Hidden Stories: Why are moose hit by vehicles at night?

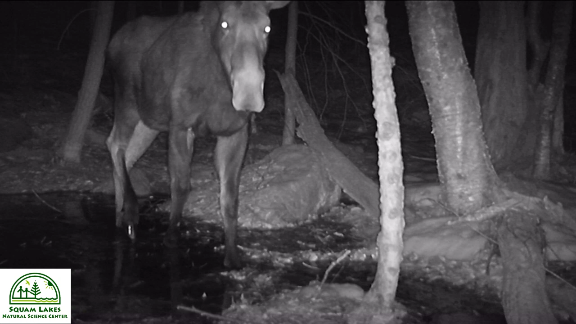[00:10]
Good for walking through wetlands, but also capable of plowing through deep snow. Huge flexible lips hide strong teeth for browsing leaves, twigs, and aquatic plants. Check out the large nose with widely separated nostrils, which gives them a heightened sense of smell. This ability helps moose detect food and avoid danger, or find a mate.